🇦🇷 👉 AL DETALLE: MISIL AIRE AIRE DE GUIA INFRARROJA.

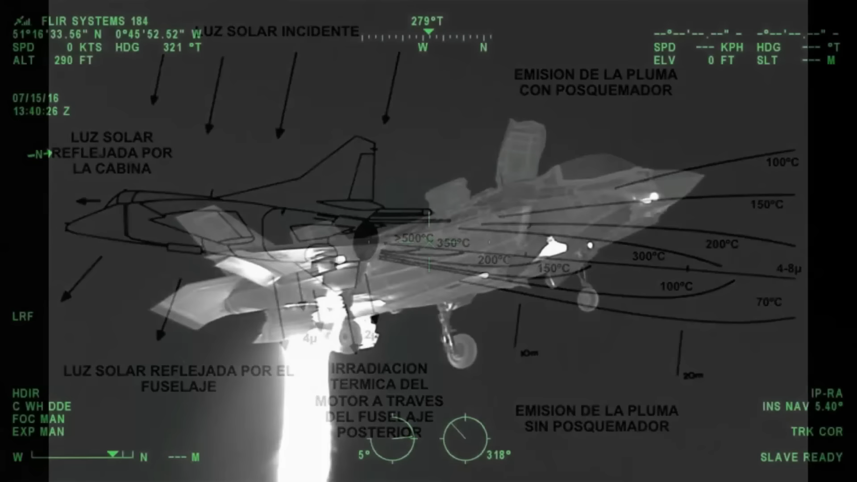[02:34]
esa es la razón porque la que el misil el lugar que va a buscar primeramente y el que más señal como quien dice
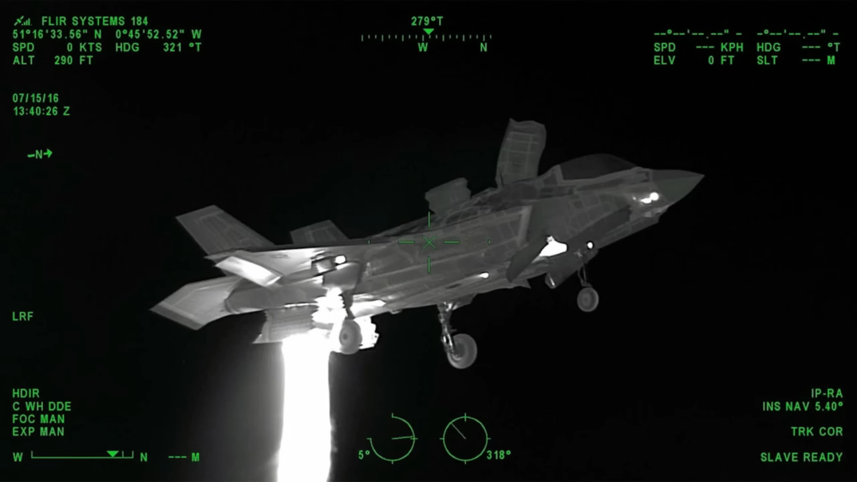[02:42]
emite es la parte de que desarrolla todo el flujo de la tobera la intensidad de la emisión viene generalmente definida por la
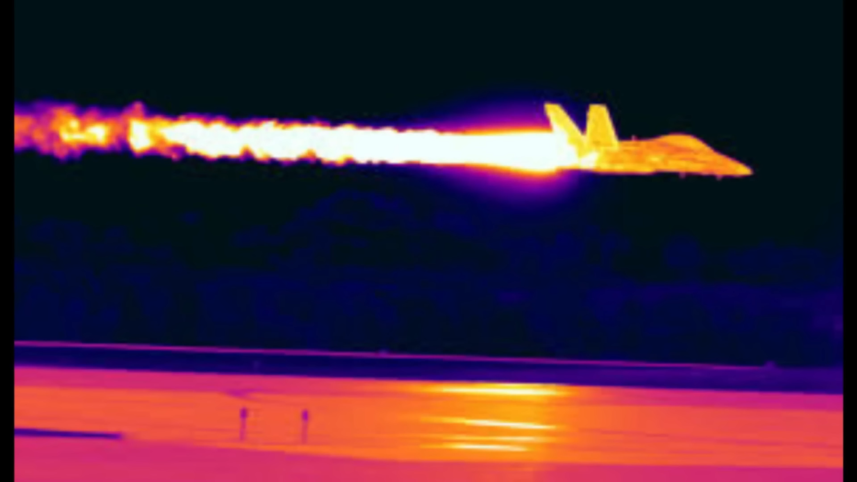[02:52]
temperatura que a 20 metros detrás de la cola viene a ser de unos 100 grados sin posquemador y 300 grados con posquemador
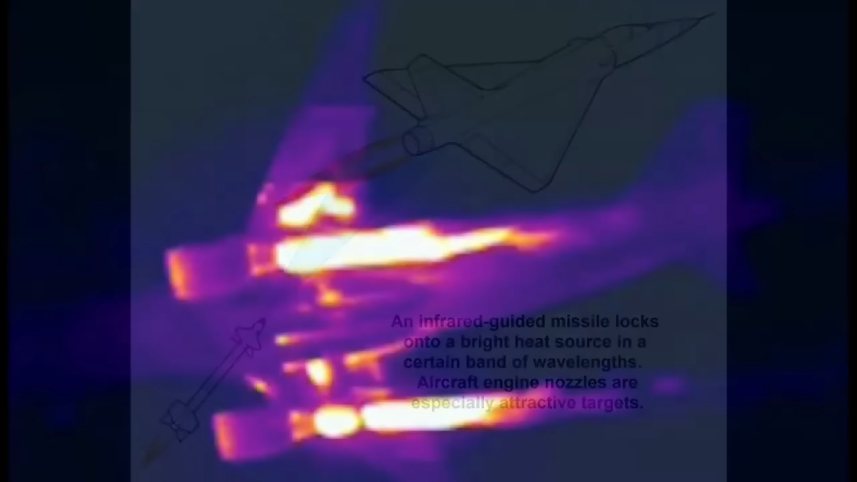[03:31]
las aeronaves son grandes emisorias de radiación infrarroja de por sí un motor a reacción militar, por ejemplo,
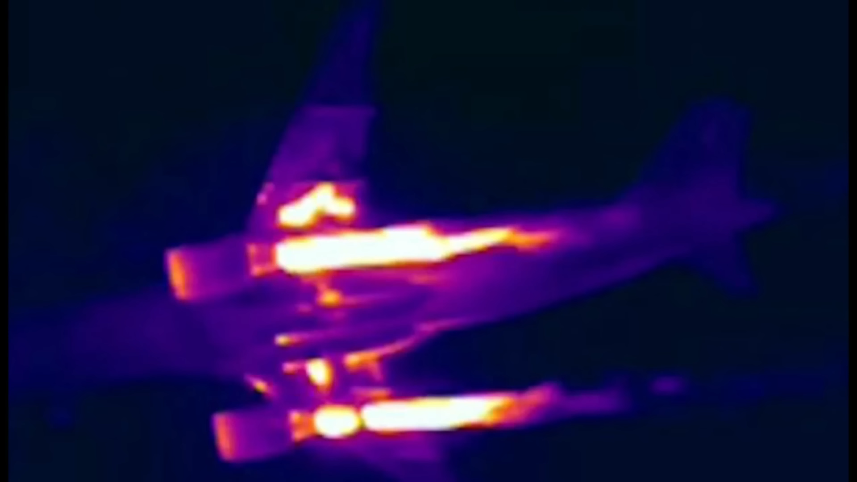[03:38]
desprende mucho calor durante el vuelo y algunas partes del mismo alcanzan más de los 1000 grados centígrados
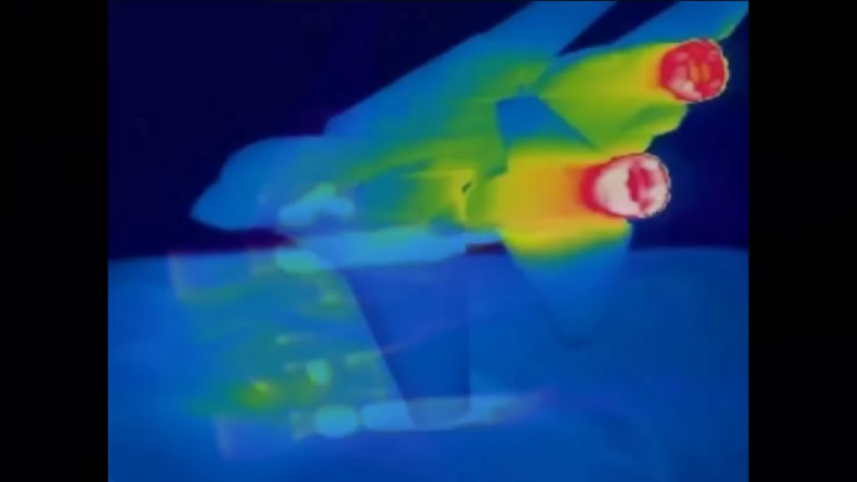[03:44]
a los ojos de una guía infrarroja eso es un destello en el cielo casi tan brillante como el sol al igual que ocurre con los misiles anti-radiación
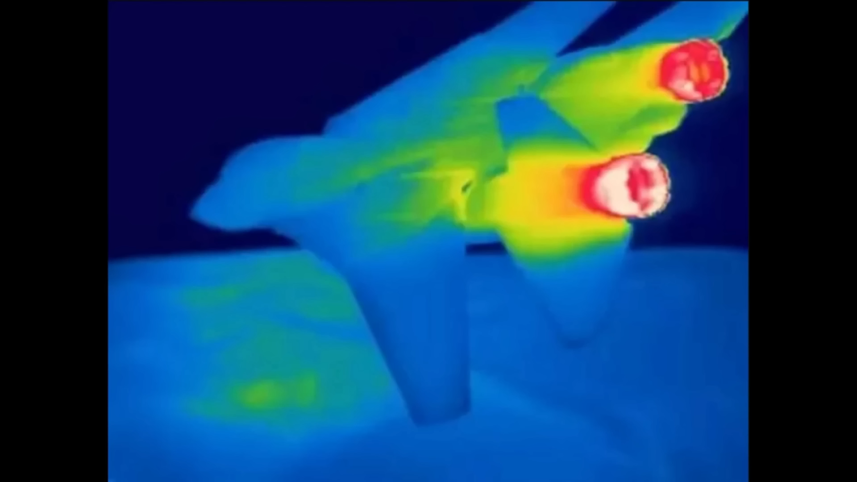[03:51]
en la banda de radio el misil básico de guía infrarroja tiende a ir hacia cualquier fuente de emisión electromagnética en la frecuencia infrarroja más intensa dentro del cono de detección